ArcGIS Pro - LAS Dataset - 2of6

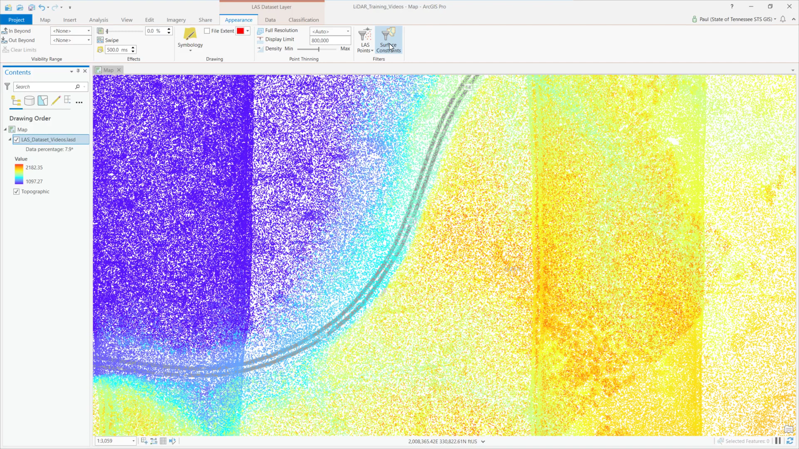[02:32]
So we've got symbology, point thinning, and filter. We also have surface constraints. Those are helpful when you have let's say a roadway corridor or a powerline corridor and you just want to look at clip a section of your point cloud data out so that you can look at only it. We're going to look at the filter first and now we have again all points shown now. We can click ground and that will only show ground classified points. You also see non-ground and first return points as options as well. First return points would be helpful if you're going to be generating a digital surface model and using those first return points.
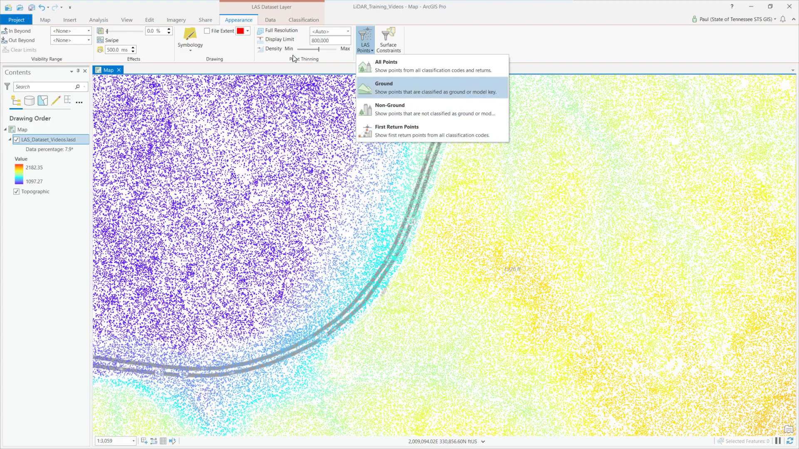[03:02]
Next we'll look at the point thinning so if we change what we're going to go back to the filter I want to show all points and I'm going to look at the full resolution at 1 to 1,000.
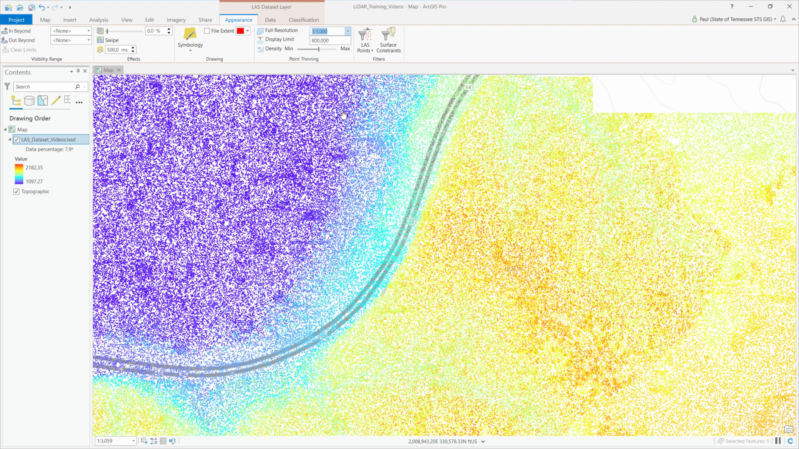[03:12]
This point thinning basically changes how much data we're viewing at one time. I'm going to start zooming in to close to 1 to 1,000 and we're going to start see our percentage jump up and since we have it set to 1 to 1,000 we're going to look at a hundred percent of the data you can see how dense this this data is. And you can also change your display limit and your density. We're going to go ahead and turn this back to auto just for the purposes of this video for ease of drawing we're not going to draw a hundred percent of the data points.
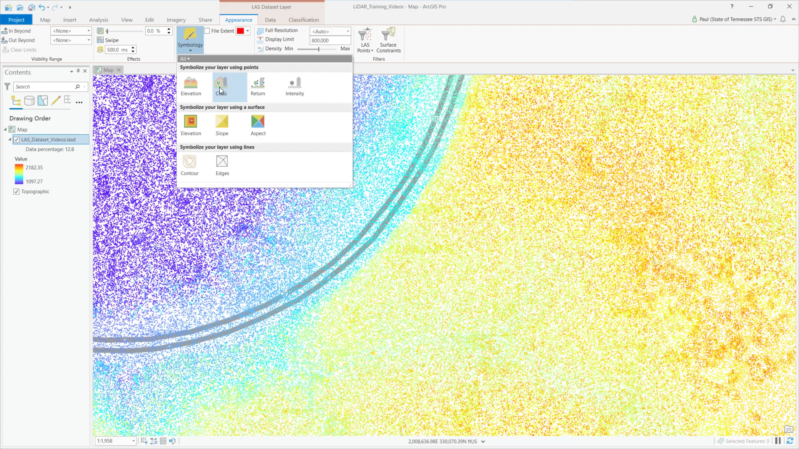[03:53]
The next thing we're going to look at is the symbology tab. This enables you to quickly change the symbology using different rules so we're going to symbolize it by class now. This is showing brown as classification code 2 and you can see a lot of the unassigned basically those are unassigned points that that have not been classified. Here we have some class code 6 which these are buildings and so you can see the
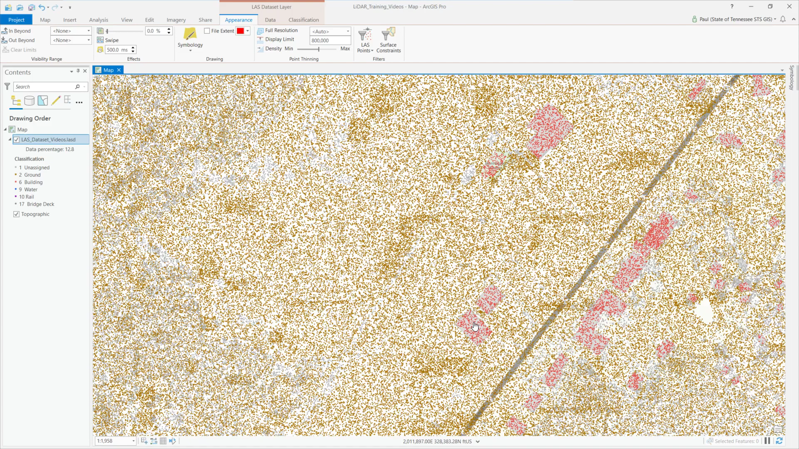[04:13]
points that were identified as building features. So move back over here to the bluff and check out another bit of the symbology tab here.
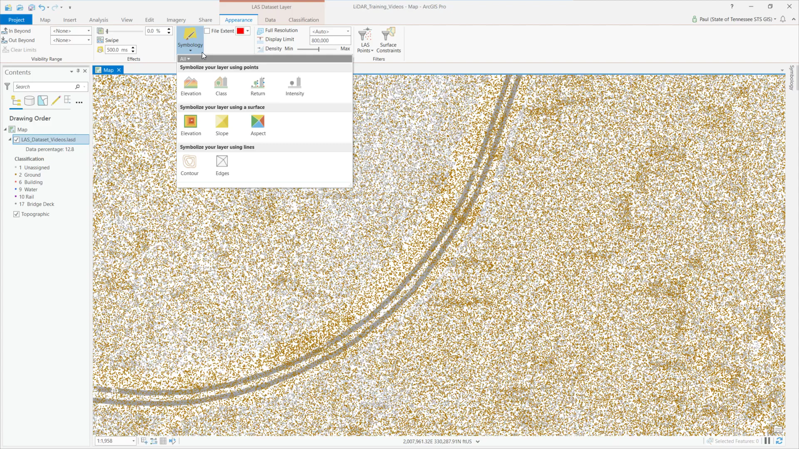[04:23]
I'm going to turn it back to elevation. We have all points on and our symbology is on elevation points.
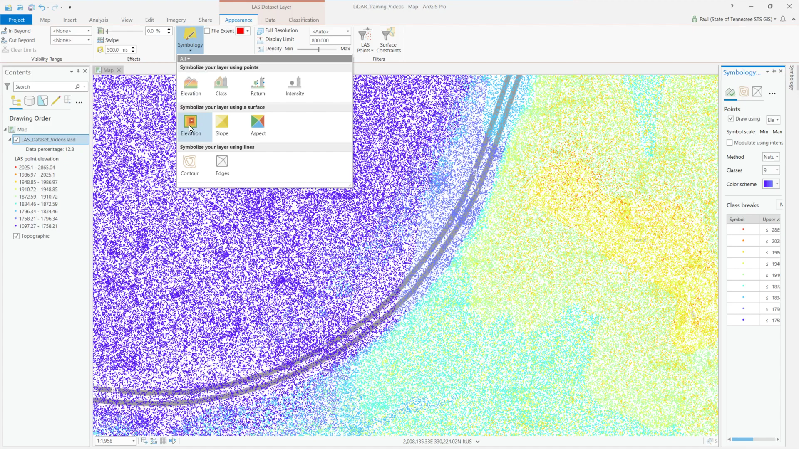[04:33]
There are there's another method to change the display and that's using a surface and so ArcGIS Pro uses the points to generate a tin or triangulated irregular network and that's basically just a surface. As you can see here we have all the points on so the surface looks very rough so you can see where the trees are and where the the interstate corridor is.
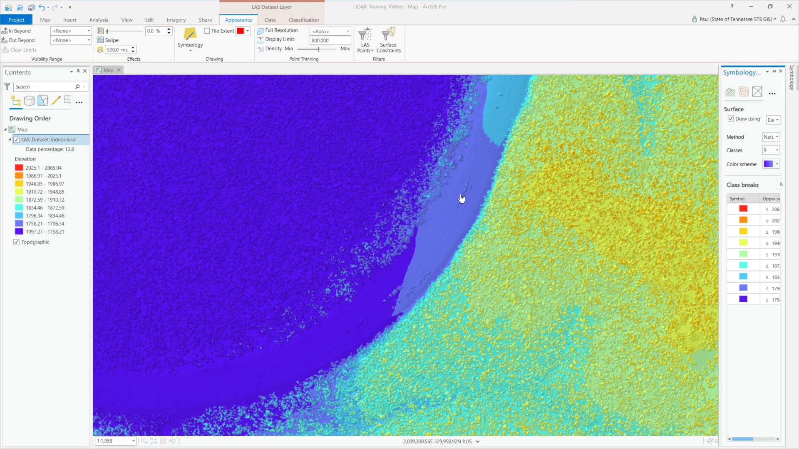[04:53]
If we turn the filter onto ground we're going to smooth that surface out.
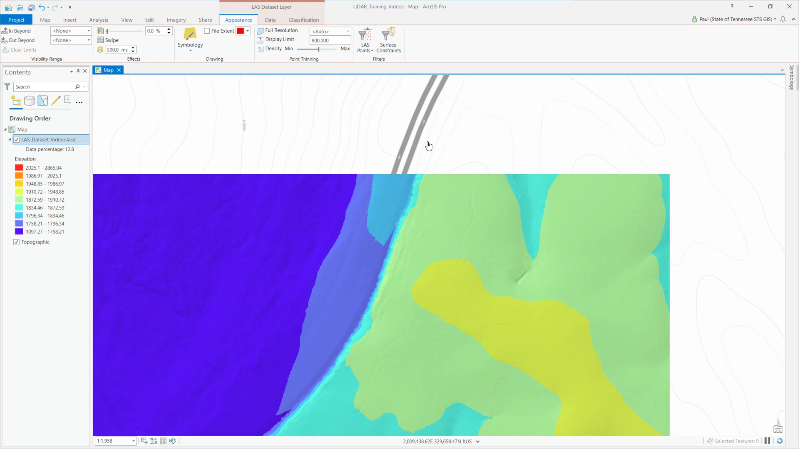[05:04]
You can really see how how how it looks without the the trees basically just looking at the ground points here. So if I click on one of these areas or just click on on the surface you can see it gives you an elevation a slope and an aspect of that specific part of the surface. I click close to the bluff so we're looking at a 66% slope.
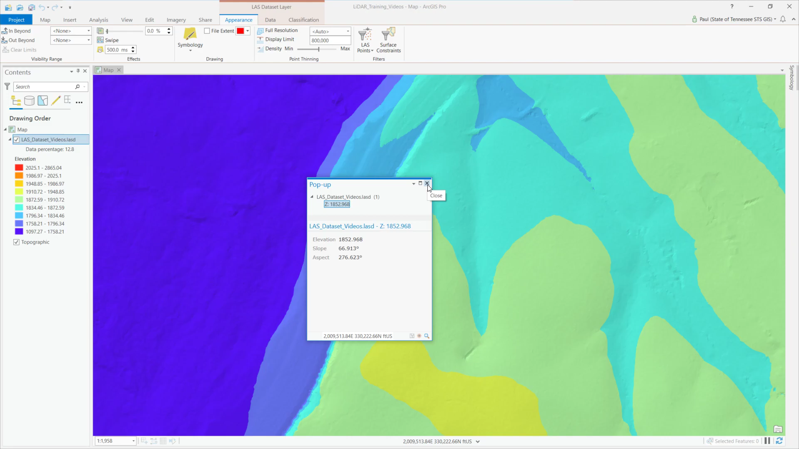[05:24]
So I can symbolize by a slope raster as well and here you can see that that bluff standing out this great
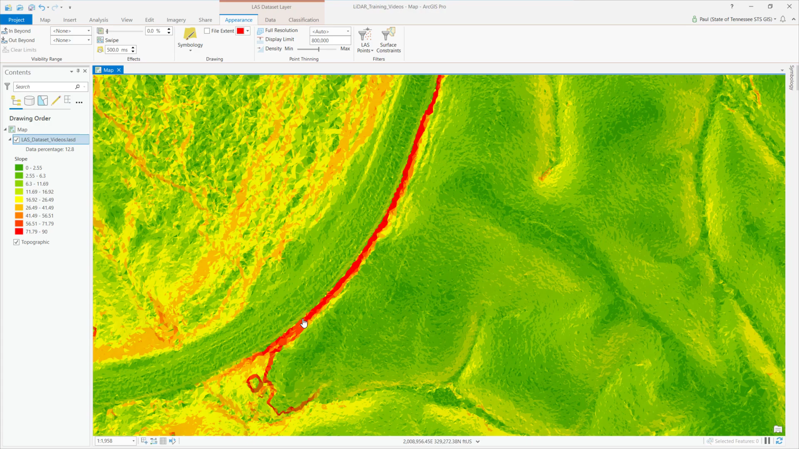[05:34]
change in in topography and you can also symbolize by aspect.
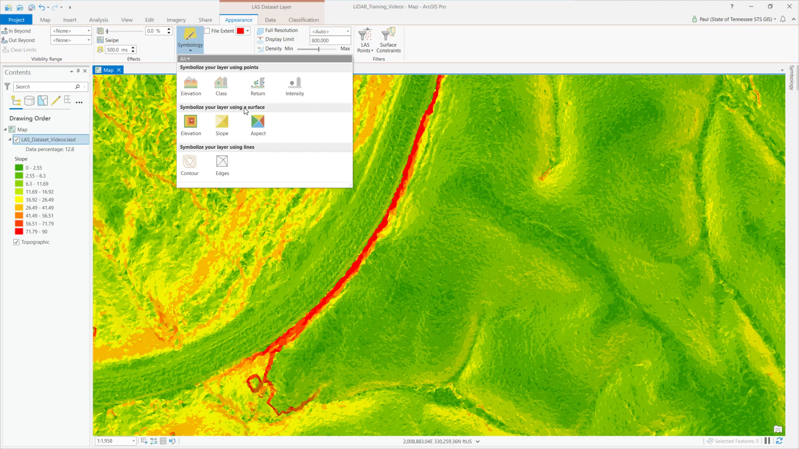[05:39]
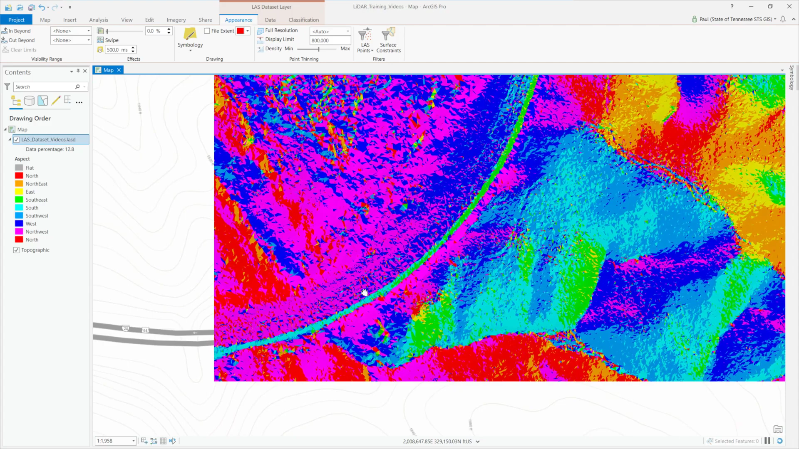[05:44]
So if you're not familiar with aspect it's basically what direction the topography is facing. Here we can see all north facing slopes being symbolized as red.
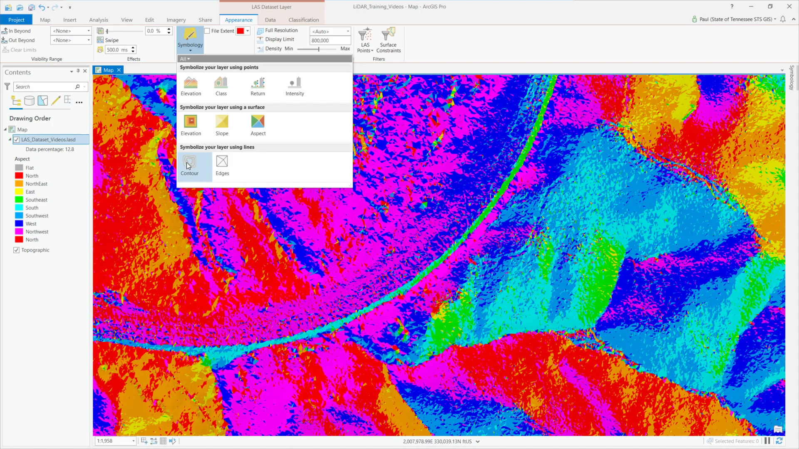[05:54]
The next thing we can do is look at contours and contours will show you over here. You can change the interval and click on it and it'll give you the elevation again. This is using the point cloud.